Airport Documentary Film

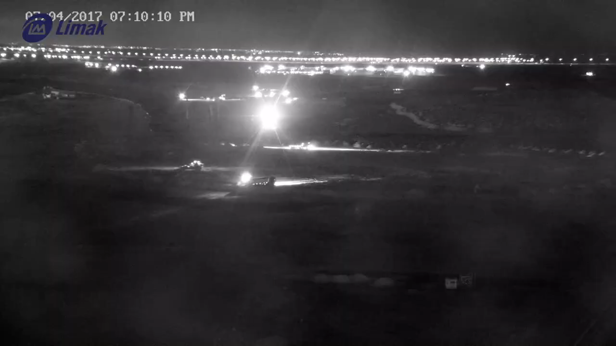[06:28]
Loaders and bobcats are employed to transfer removed soil to trucks.